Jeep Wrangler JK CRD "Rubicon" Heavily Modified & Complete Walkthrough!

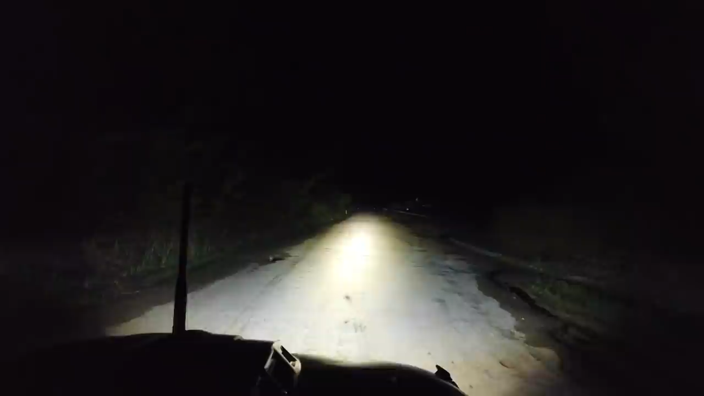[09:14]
that's high beam ultra vision on it's ultra vision low beam I really like the low beam option that is regular seeing that now I will adjust the tilt angle two or three degrees higher quite a difference ultra vision is one of the few manufacturers who